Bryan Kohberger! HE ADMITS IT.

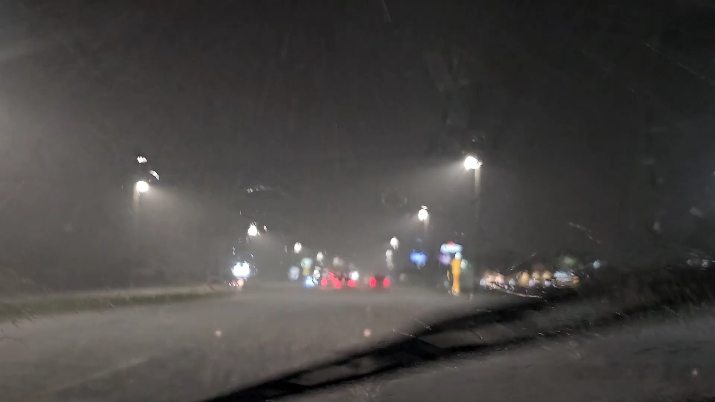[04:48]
whoa it's always raining in Florida it's always raining in Florida